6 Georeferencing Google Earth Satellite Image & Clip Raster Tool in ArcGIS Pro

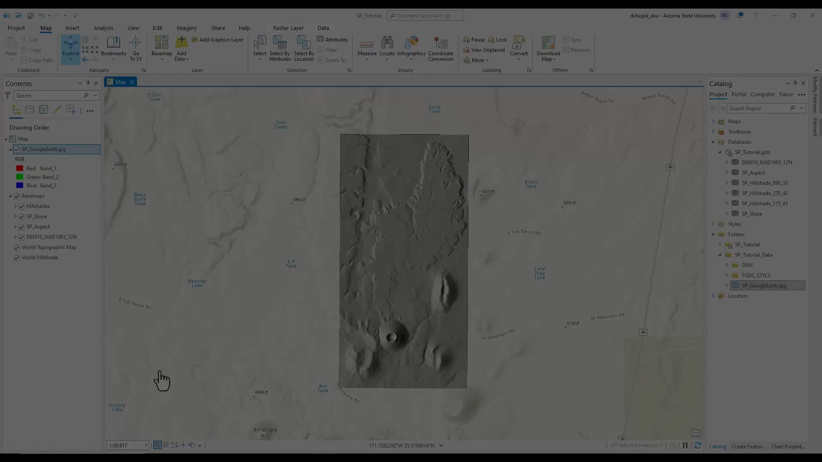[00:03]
Now that we have successfully imported our Google Earth satellite image as a raster file,
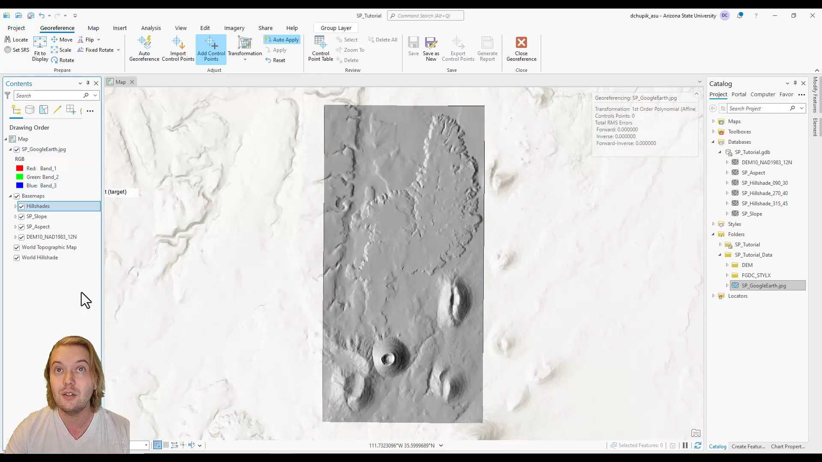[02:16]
Notice when I place an anchor point on the hillshade at the same northernmost tip of the lava flow, the image then appears above our hillshade,
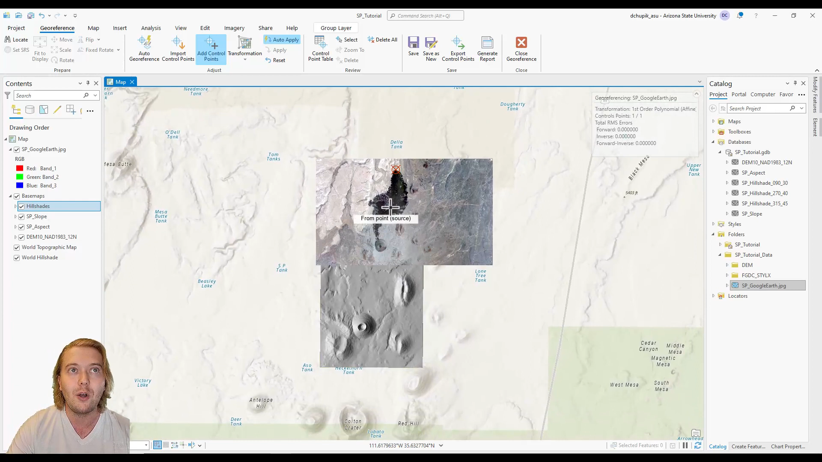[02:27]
albeit somewhat awkwardly. One control point is simply not enough to get the image in the right spot.
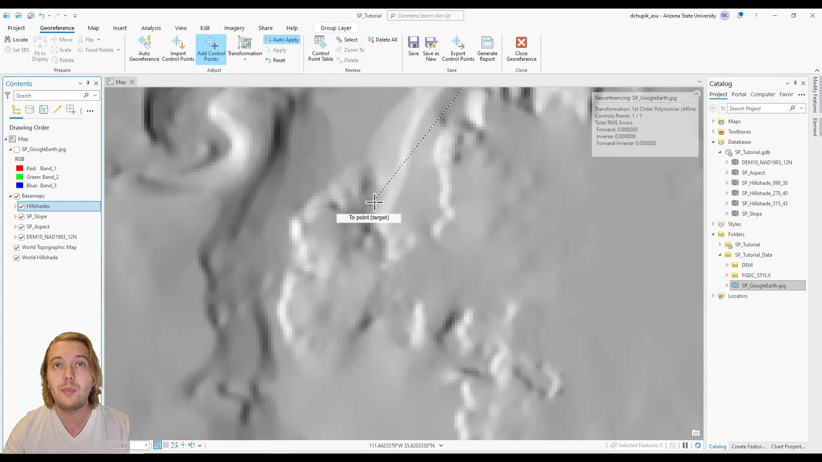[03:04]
by checking and unchecking the feature in the table of contents. Now if we zoom out a bit, we can see that with each additional control point, our image is beginning to conform to our hillshade basemap.